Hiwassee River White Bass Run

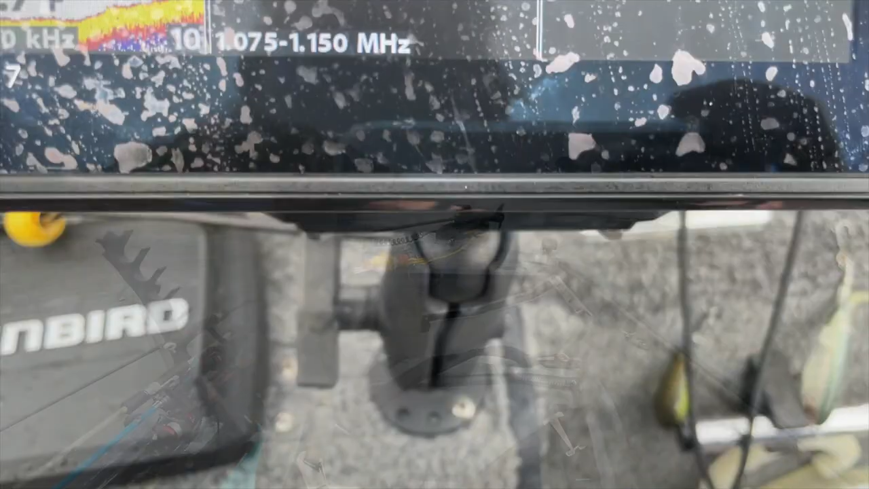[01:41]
try to see what it looks like
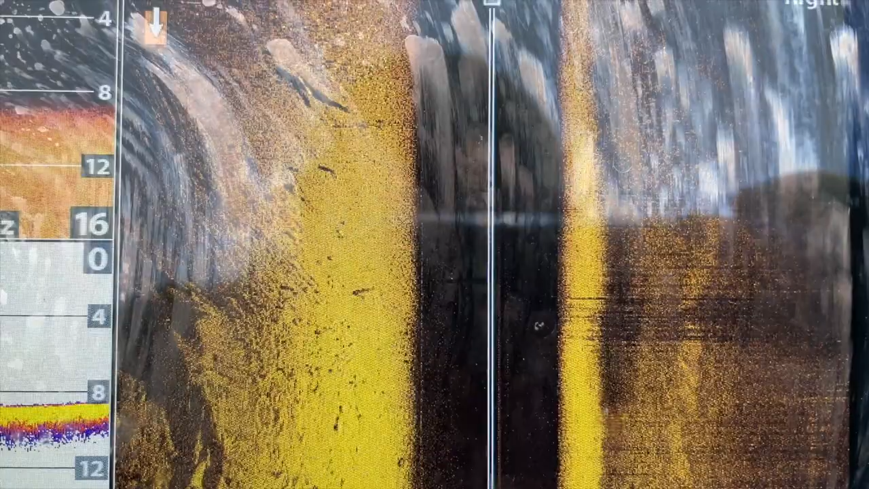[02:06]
i don't see them looking at that
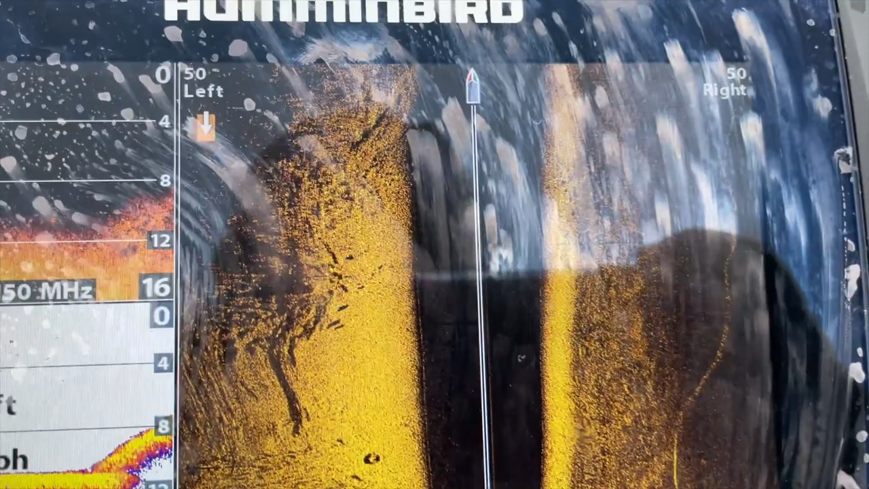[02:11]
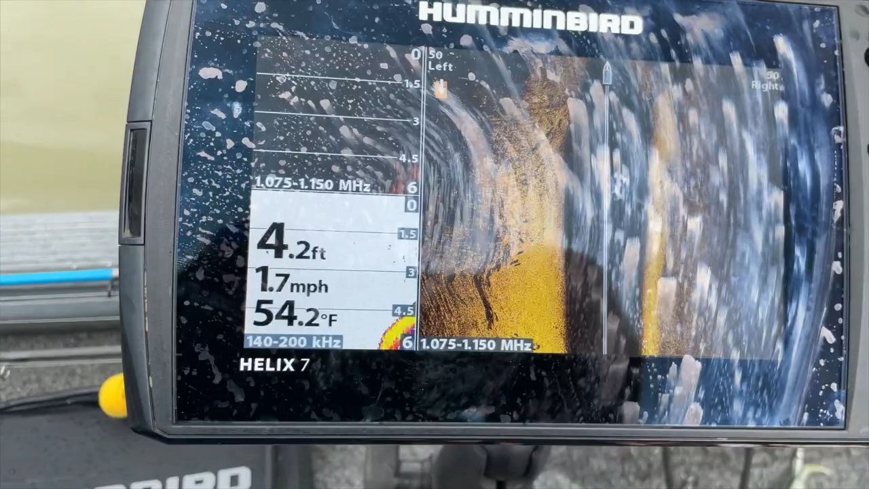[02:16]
On screen: depth 4.2 ft, water 54.2°F, speed 1.7 mph
i guarantee you they're out here guarantee i was trying to show you what it looks like there's some fish out here but there was a huge stack when i rode up the other day